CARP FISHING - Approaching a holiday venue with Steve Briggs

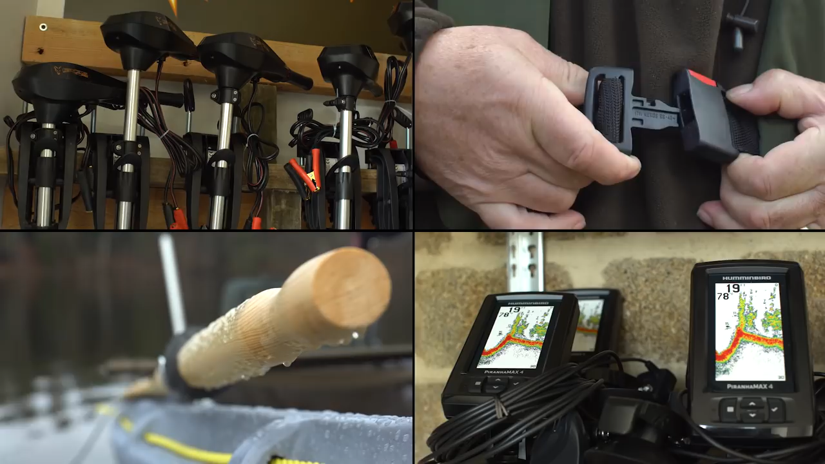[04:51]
And besides that, the motors, the echo sounders and everything to go with that can be hired here on site.
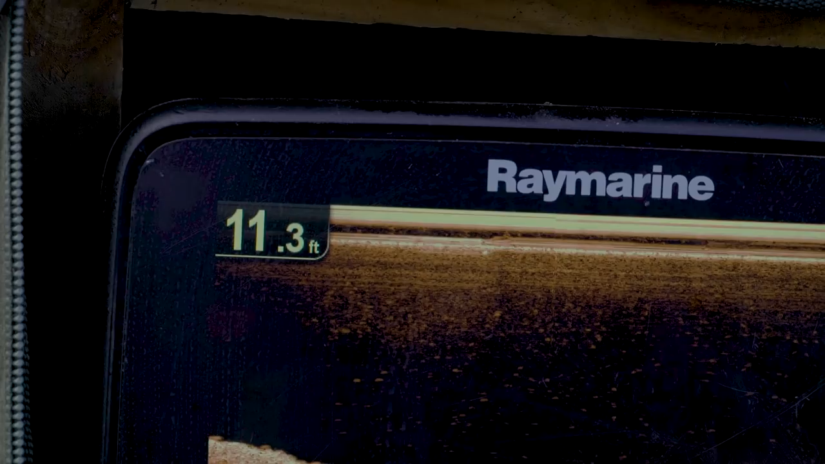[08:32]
On screen: depth 11.3 ft
So I've dropped one there. And my third rod along, I've also dropped on that same shelf, which seems to run along most of it. But in the middle of this section across here,
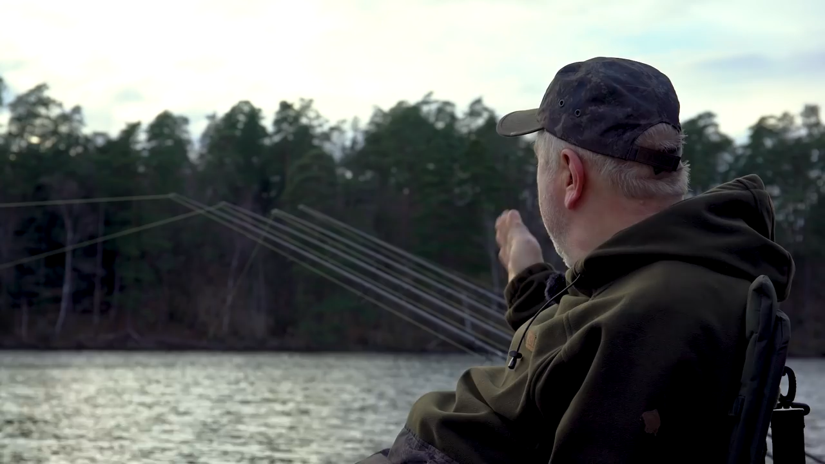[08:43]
the middle rod across there, it shelves up a lot more shallow. So I've just gone up the shelf a little bit more.
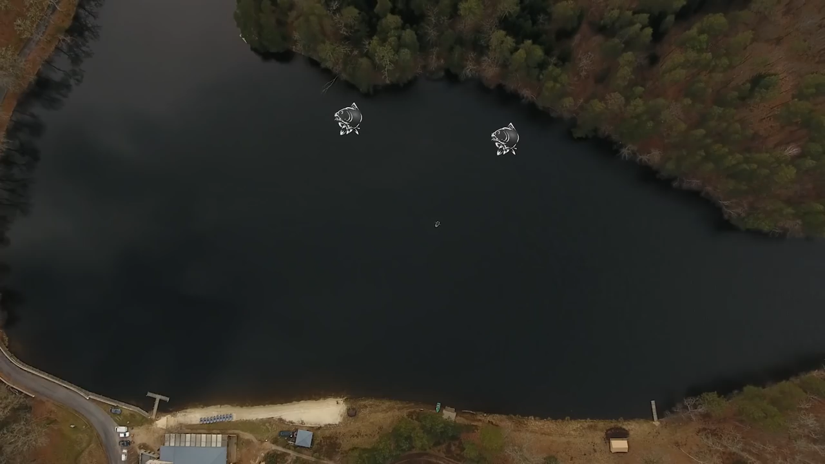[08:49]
It hasn't got that ledge. It's just a shelf.
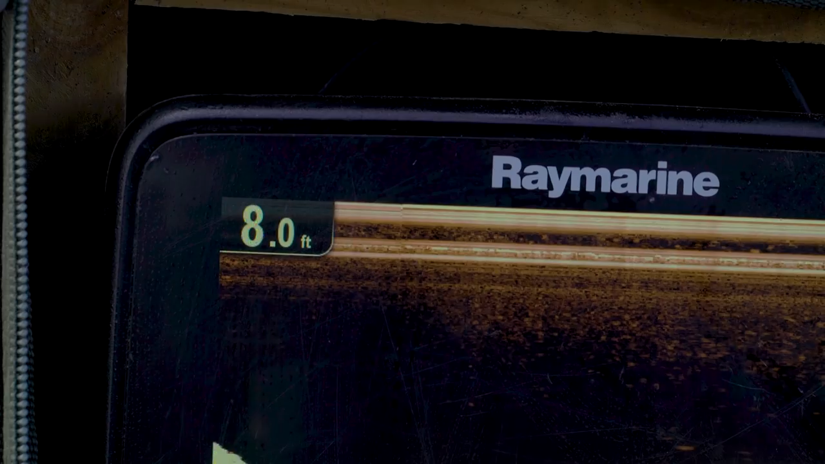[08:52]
On screen: depth 8.0 ft
So I'll put it in eight foot just to vary the depth a bit and try something a little bit different. And this left-hand one, I've actually got on this side of the lake.